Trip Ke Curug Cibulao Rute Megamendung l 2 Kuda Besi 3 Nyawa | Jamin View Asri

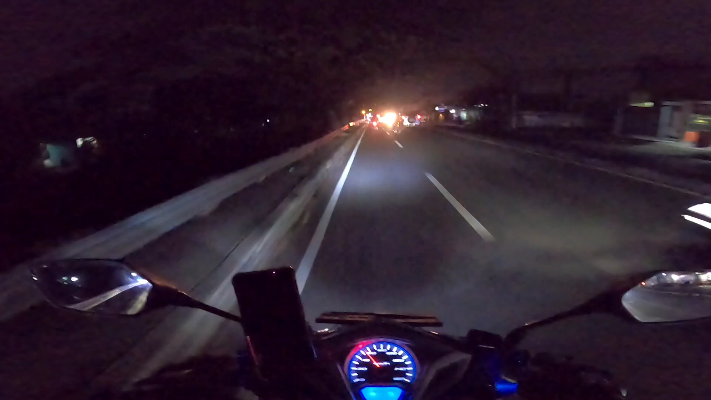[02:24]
Ya guys, sekarang Bang Yan udah sampai di Cibinong sekitar jam 12 lewat 11. Dan ternyata enakan jalan malam ya teman-teman.
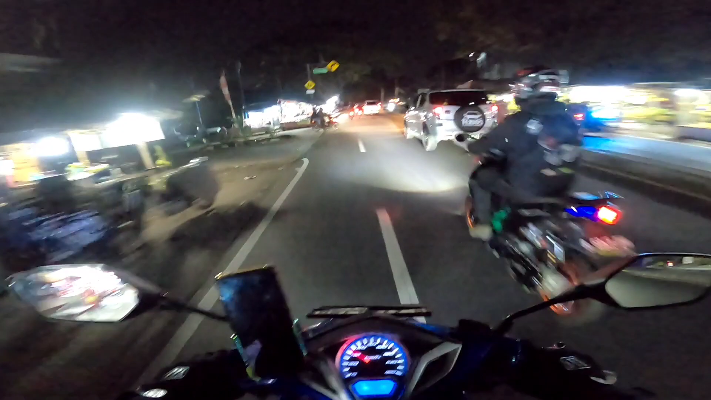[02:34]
Cuman kalau jalan malam hati-hati teman, banyak-banyak orang yang speeding, yang ngebut. Entah dia mau ngejar apa, Bang Yan kurang tahu. Padahal di jalan malam begini enakan kita santai ya, stuck di 40, 60, ya paling kenceng 70. Dan mungkin video ini kita bakal ke Curug. Curugnya juga cuman Bang Yan belum tahu kemananya.
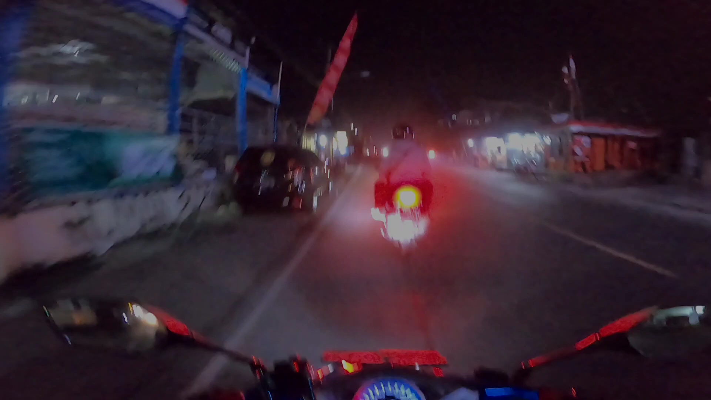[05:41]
Halo guys, sekarang kita udah sampai di puncak. Dan cuacanya dingin ya teman-teman.
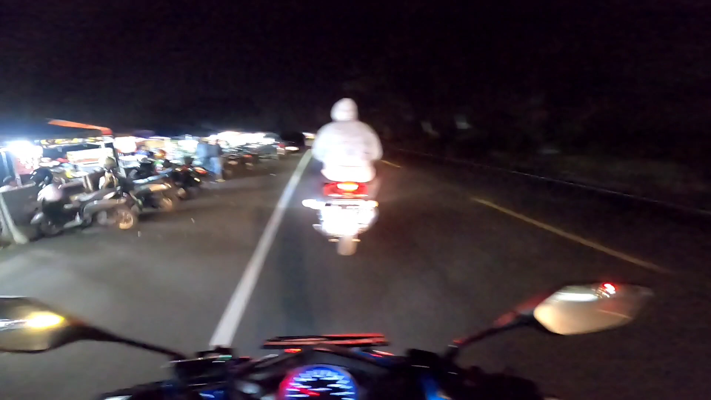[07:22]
Ya, guys, lihat tuh temen Bang Ian tuh, Bagong, Umam. Ke puncak nggak pakai helm, pakai sweater doang tuh. Helmnya dilepas. Gong, lu nggak pakai helm nggak dingin? Kagak dingin?
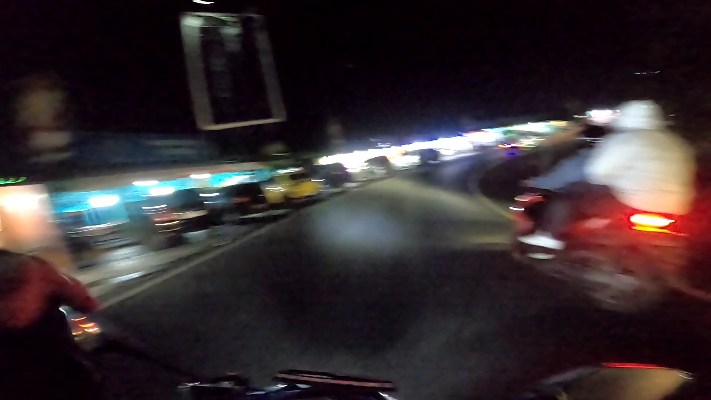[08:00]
Ini sekitar jam 3 lewat ya, mobil udah pada ngantri. Kemaleman pengen berangkatnya nih.
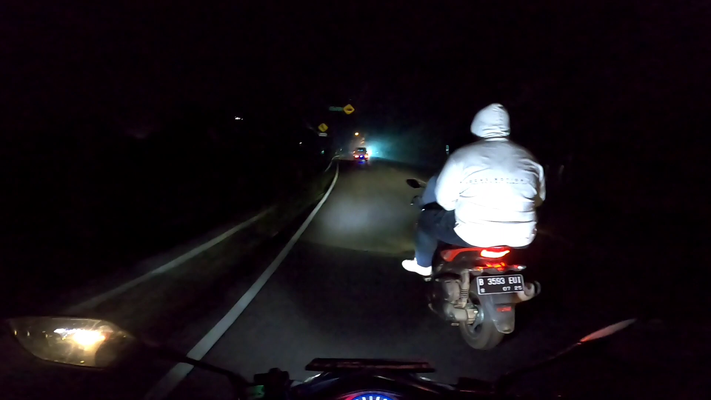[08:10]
Bar, lu nggak dingin? Nggak dingin? Woi, banyak ngomong.
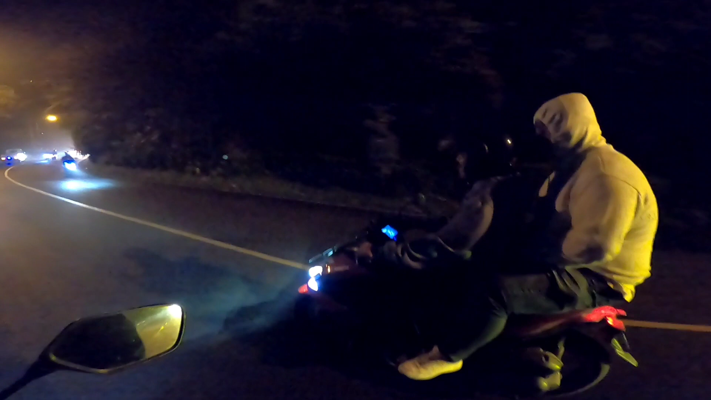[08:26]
Kita udah nyampe di Ataun. Cuman enaknya jalan malam begini nyantai ya teman-teman, nggak macet.
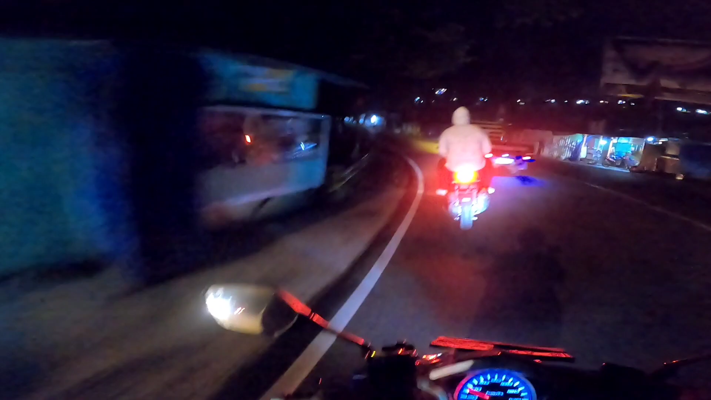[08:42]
Terus cuaca juga sepoi-sepoi kayak gini lah, Bang Ian rasain. Cuman kalian harus hati-hati, banyak yang motor-motor kayak yang kecepatan tinggi, dia memacu motornya tuh kayak udah handal gitu tuh, hati-hati teman-teman. Ya namanya kecelakaan kan nggak bisa diduga kapan datangnya ya kan teman-teman.